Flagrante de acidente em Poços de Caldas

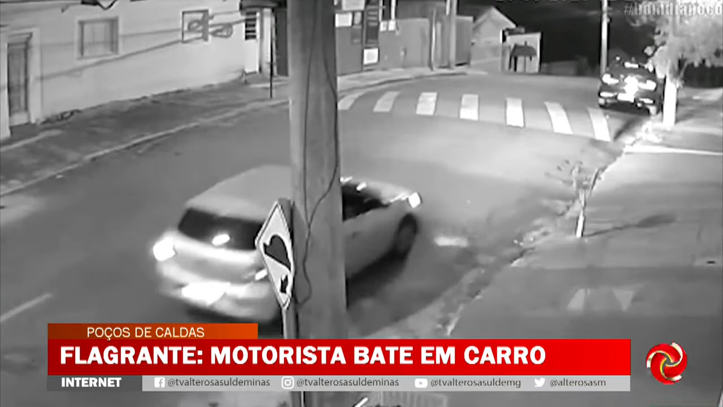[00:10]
Um outro veículo trafega pelo local. Quando o motorista parece perder o controle, ele bate no carro que está parado e em seguida foge. Até o momento, o motorista que causou o acidente não foi encontrado.